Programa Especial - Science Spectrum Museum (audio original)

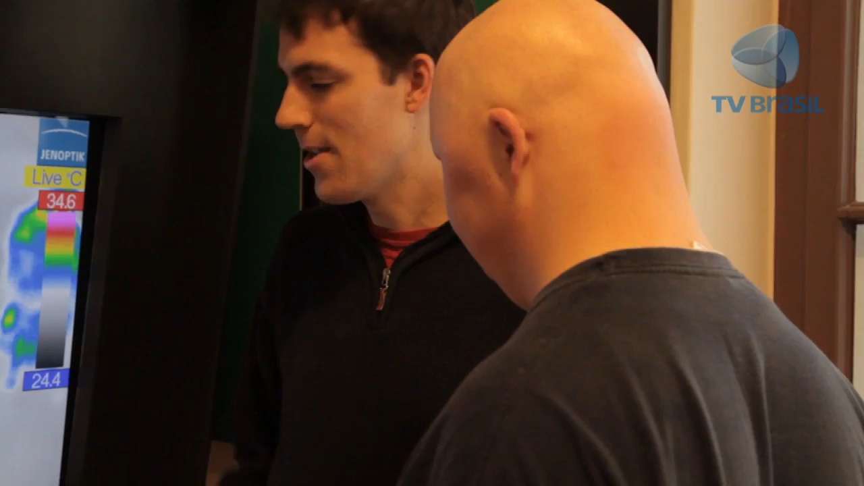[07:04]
Dann haben wir hier die Hände auf die Wangen, ein bisschen warten bis es warm wird und dann loslassen.
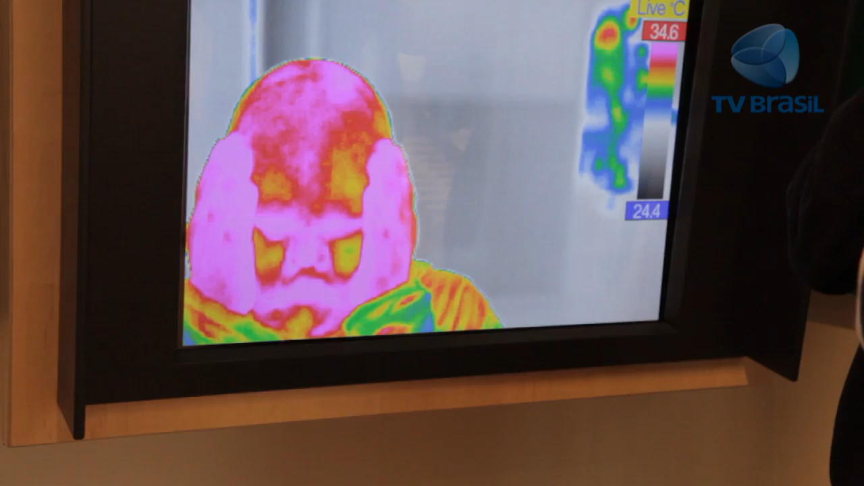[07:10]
On screen: scale top 34.6°C, scale bottom 24.4°C
Jetzt sieht man da den Wärmeabdruck am Kopf.